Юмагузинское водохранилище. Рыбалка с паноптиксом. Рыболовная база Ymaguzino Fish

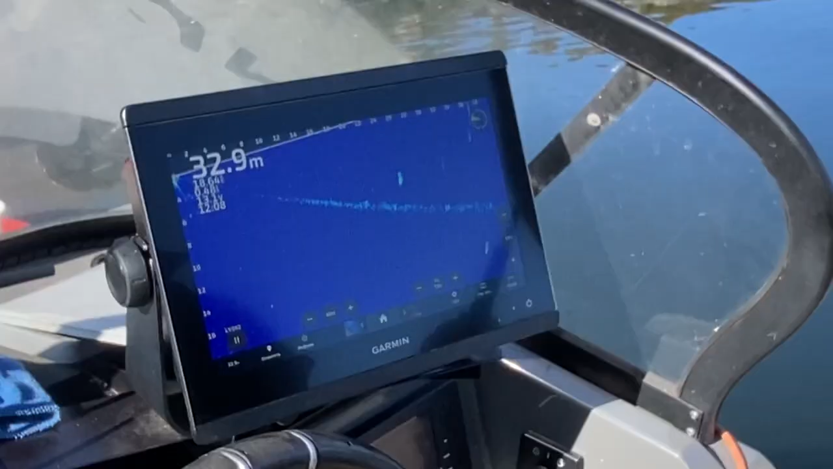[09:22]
On screen: depth 32.9 m
Подальше закидываю, потому что она наверху стоит, видишь, чтобы ее не пугать.
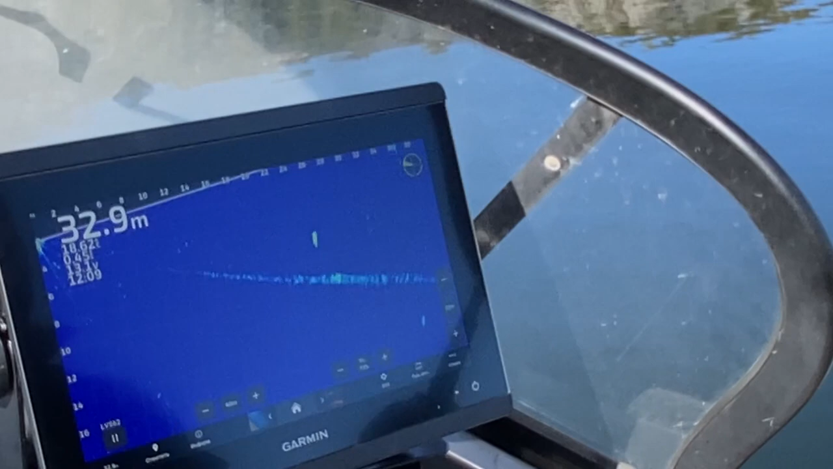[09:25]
On screen: depth 32.9 m
На дне, если упадет.
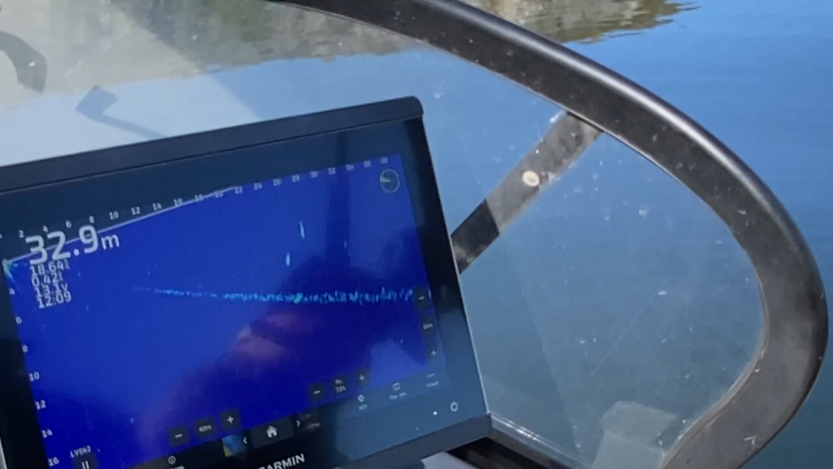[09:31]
On screen: depth 32.9 m
Пошел. Пошел, вот, ну, кто-то должен этот корректировать.
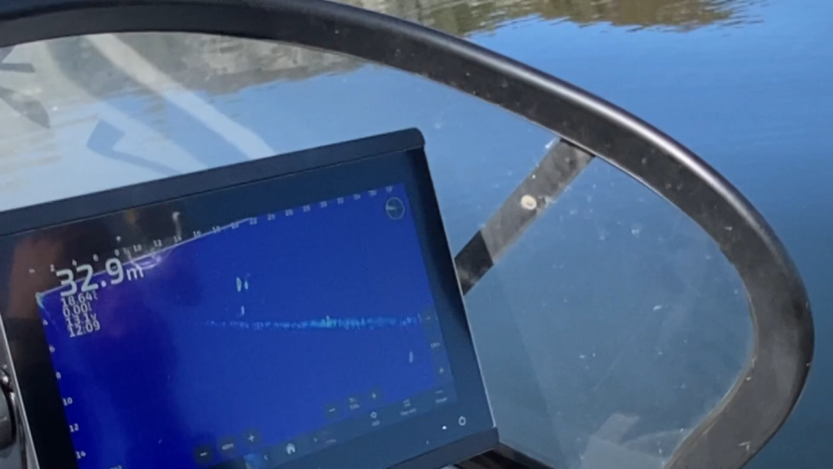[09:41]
On screen: depth 32.9 m
Пошел, идет. Все. Все, я больше есть не буду говорить. То есть трешки, они все этот. Трешки вот на 14 стоят. Видел? Вот он опять пошел. Где-то, идет, все, отвалился.
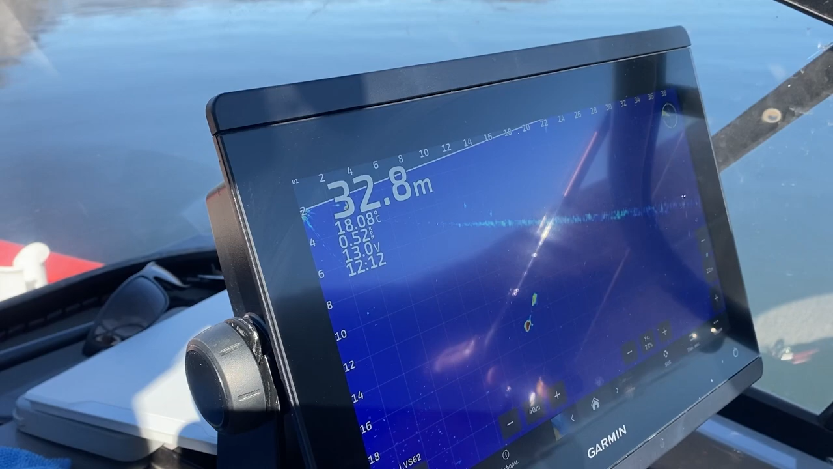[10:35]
On screen: depth 32.8 m
наверное. Не ловил, не умею кидать даже. Выше у нас идет эта приманка, а ниже стоит рыба. Uh-huh. Рыба как стояла, так стоит.
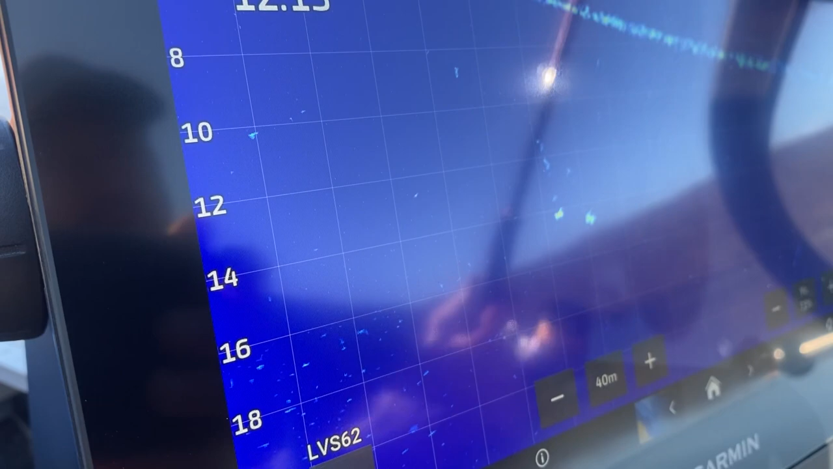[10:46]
А, нет, вот он развернулся. Посмотрел и все. Посмотрел и все, и больше не хочет.
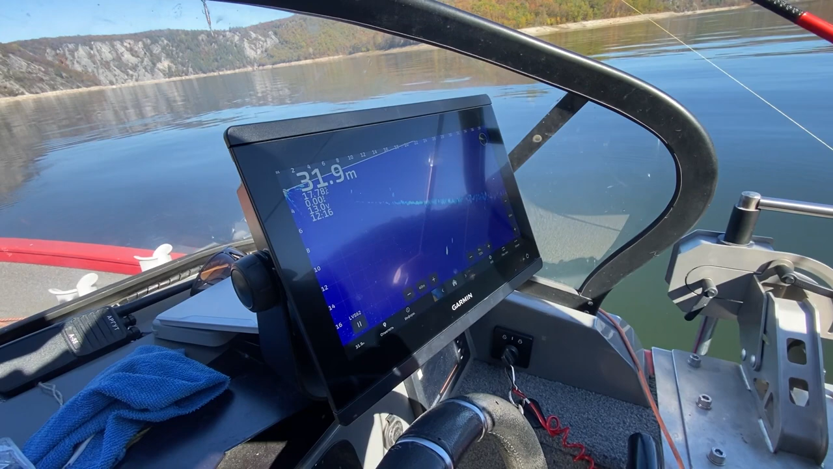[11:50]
On screen: depth 31.9 m
То есть ты, грубо говоря, кончиком приманки должен дотронуться верха рыбы и пройти мимо.
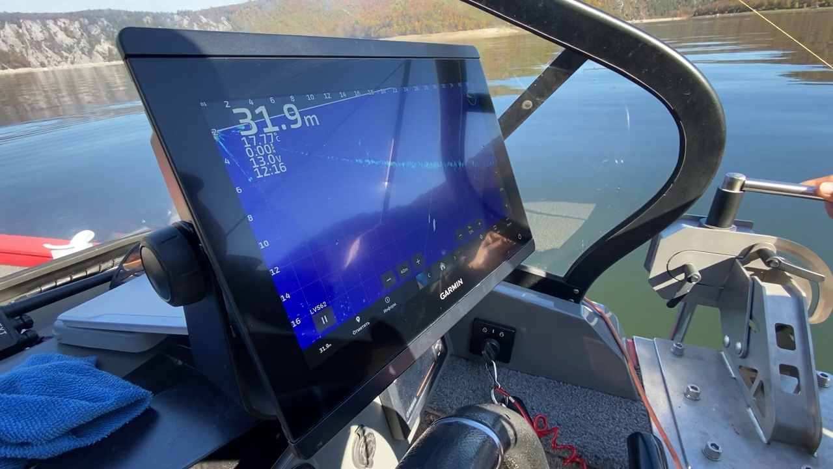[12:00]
On screen: depth 31.9 m
Долго не застаиваясь, потому что он этот, ну, если разглядит приманку твою, поймешь, что это не рыба.
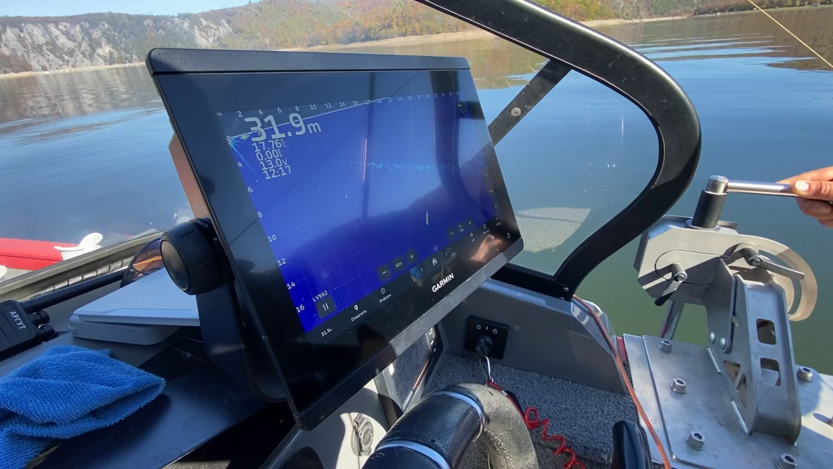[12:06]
On screen: depth 31.9 m
То есть он смещается влево, видишь, то есть я вот... В общем, мы видели двух судаков,
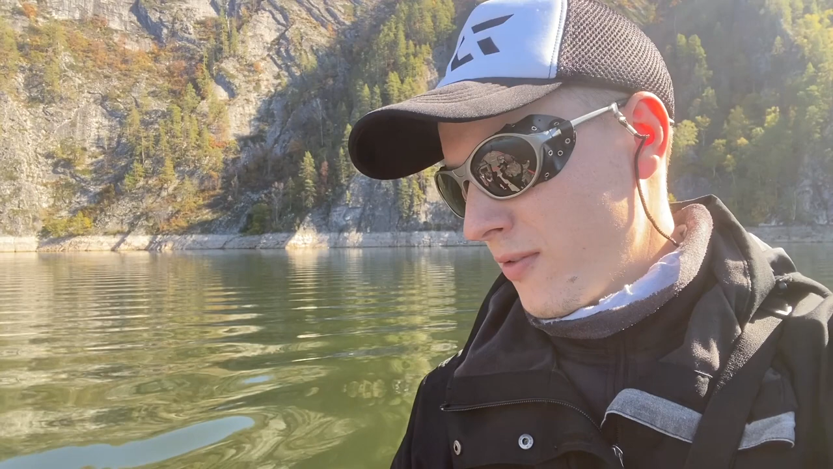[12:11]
которые гнали за приманкой и жрать ее, к сожалению, не захотели. Далеко где он? Подматывай, 26 метров всего.
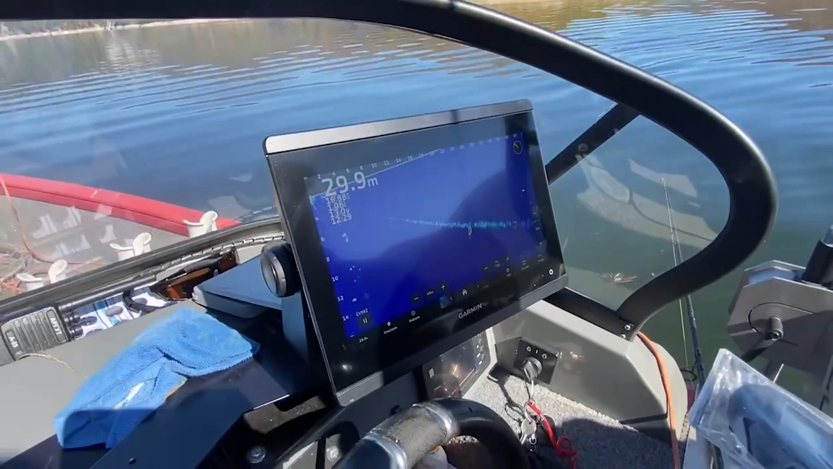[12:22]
On screen: depth 29.9 m
Крути. Давай, крути. Вот где приманка. Быстрее, потому что рыба сейчас с клейка упадет, мы ее не увидим.